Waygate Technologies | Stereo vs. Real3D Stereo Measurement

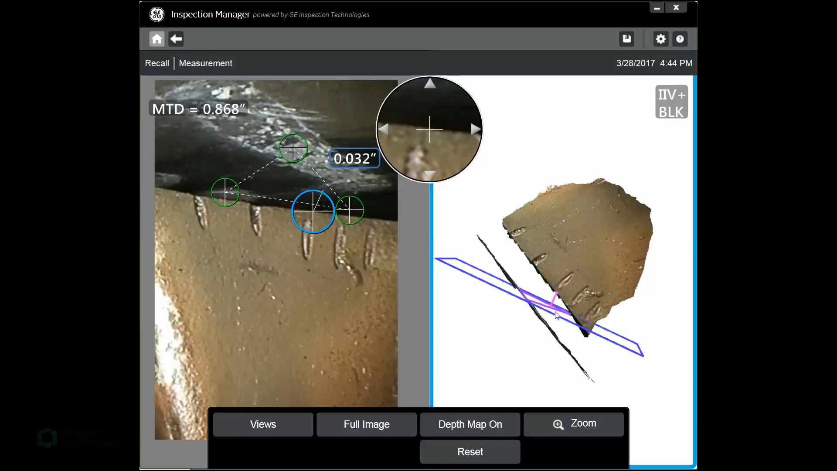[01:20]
placed in a band where there's marginal data. So I can adjust that and you see that red data. That's that marginalized unmeasurable data. You can also see the green surface mask so I have a visual cue there's also a disconnect there.
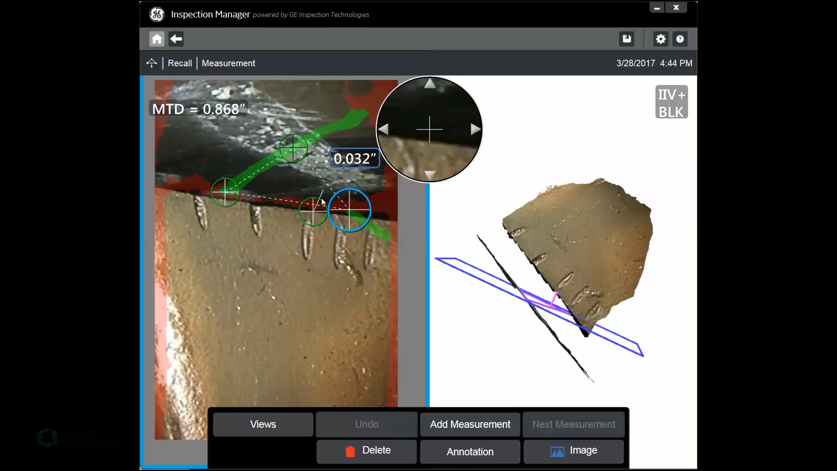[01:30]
If I move this cursor in fact off of the tip of the blade and get it out here on to the shroud you can now see my green surface mask and in fact you can also see that I'm now measuring from the shroud. Very clean image, no noise and I'm measuring up to the tip of the blade
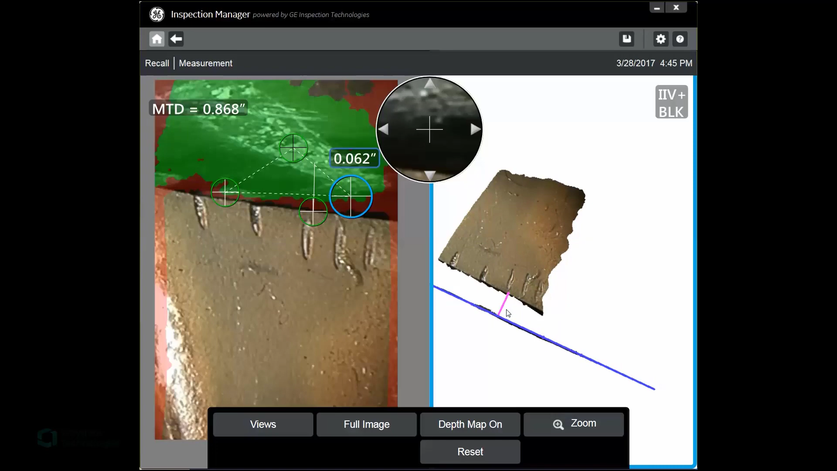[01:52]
and I'm actually getting a measurement that's 31 thousandths of an inch greater. So this is one of the common mistakes that is made with traditional stereo when
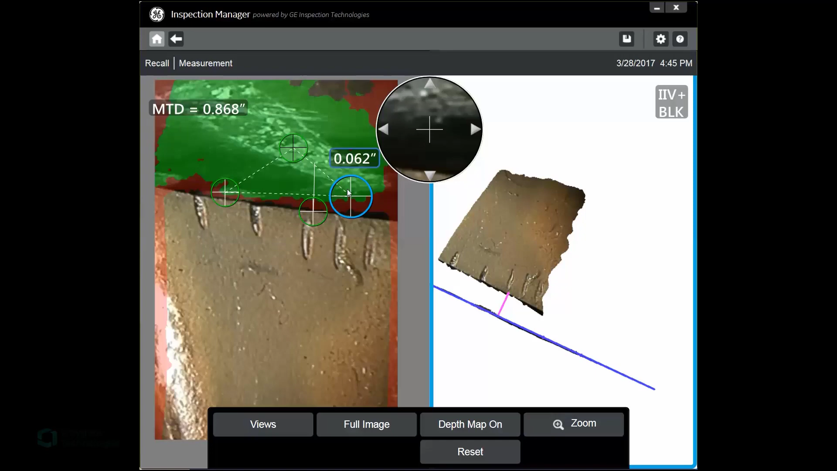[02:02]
all that you have to view is simply two white light images.